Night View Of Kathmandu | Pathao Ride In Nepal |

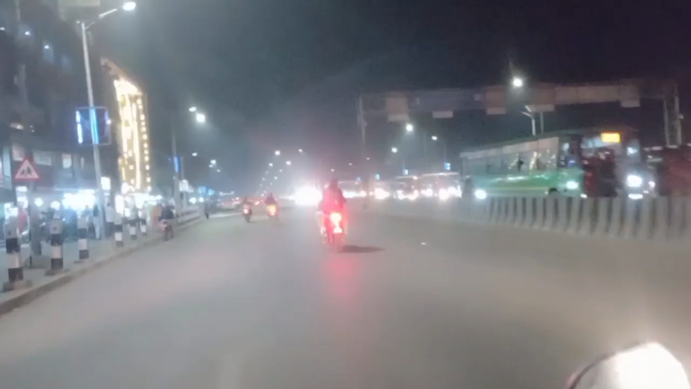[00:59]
के छ भाइ ह्याप्पी छ नि एकदम एकदम ल ल ल ल ल ठिक छ ल अब चाहिँ हामी यहाँबाट जाम माथिन् भने जाम फुटिसकेको छ र तातो लागिसकेको छौँ
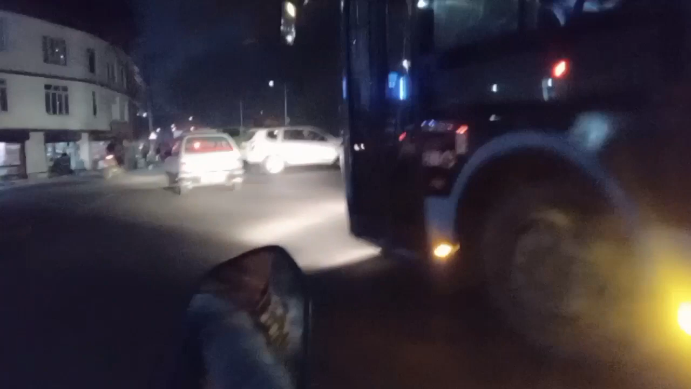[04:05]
यो चाहिँ सिन्हमङ्गल चोकमा हो म अहिले